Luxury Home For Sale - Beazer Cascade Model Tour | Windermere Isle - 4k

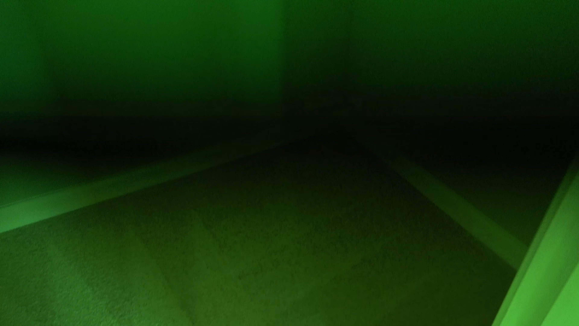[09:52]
Kind of dark in the closet so I just wanted to show you the size of that without touching any lights so
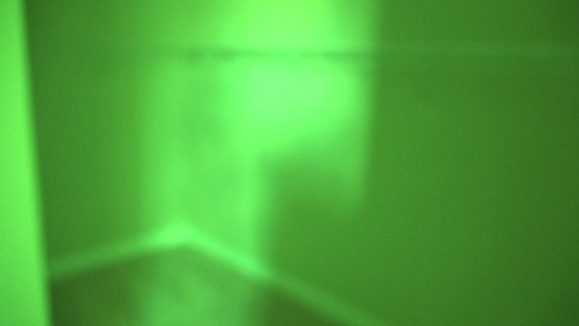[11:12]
and then it's dark in here so oh I mean it's one closet but it's divided into two closets with this wall